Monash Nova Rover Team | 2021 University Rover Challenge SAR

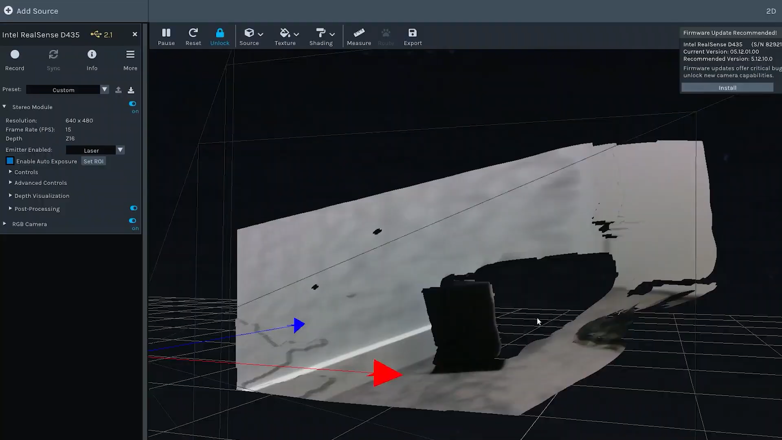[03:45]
A stereo camera then generates a point cloud of the local area, feeding into FastSlam 2, an algorithm that enables the identification and mapping of local features.